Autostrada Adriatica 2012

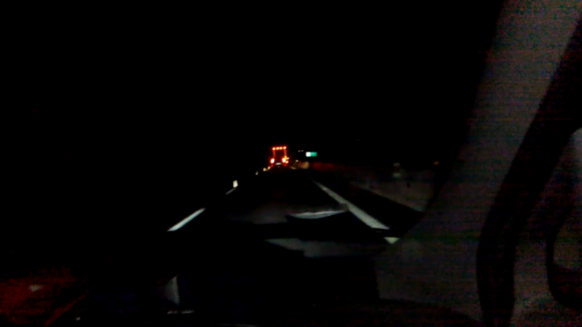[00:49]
questa autostrada è un proprio supplizio, un calvario. Sono oltre 50 km di deviazione, un po' a destra, un po' a sinistra, un po' si passa la corsia, un po' si passa l'altra.